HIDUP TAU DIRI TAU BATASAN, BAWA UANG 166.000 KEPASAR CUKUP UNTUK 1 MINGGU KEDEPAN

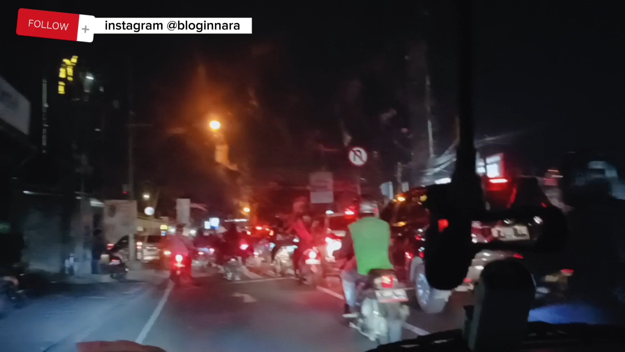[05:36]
Warga Depok Merapat Mainin kondisinya Posisi di sawangan Depok Dan belanja sayur Biasanya main di pasar parung Ini habis isa Kalau
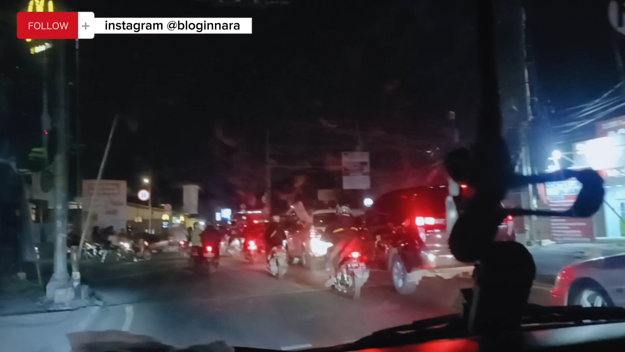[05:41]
belanja malam itu Kondisinya adem Dan gak serapet Kalau di pagi hari Siapa yang